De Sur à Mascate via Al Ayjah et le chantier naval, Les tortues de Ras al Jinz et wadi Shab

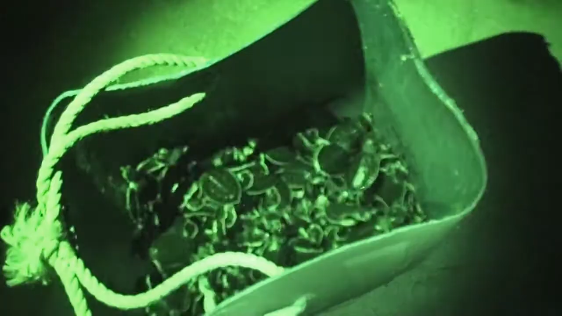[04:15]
C'est ici qu'un pêcheur nous montre des bébés justes et clos avant de les remettre à l'eau.